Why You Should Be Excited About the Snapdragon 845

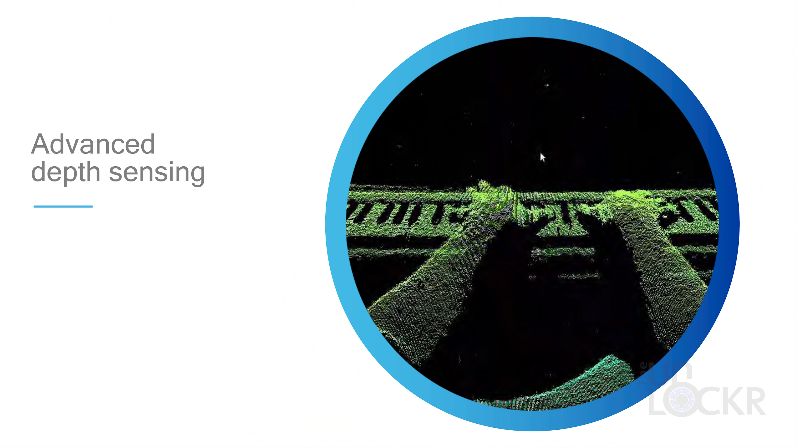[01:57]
And of course, depth sensing technology. Because we all like portrait mode, basically.